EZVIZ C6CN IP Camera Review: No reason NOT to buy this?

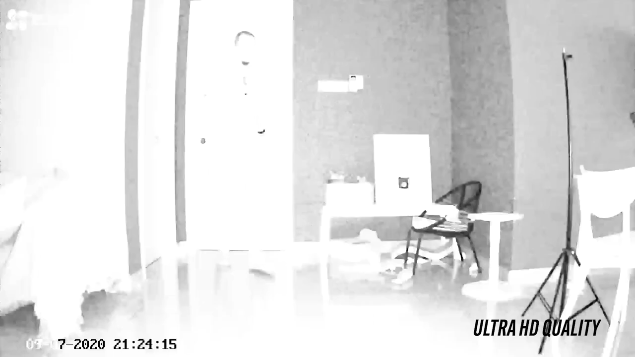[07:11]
audio quality is decent and the two-way talk function comes in handy the easy this app itself is intuitive and easy to use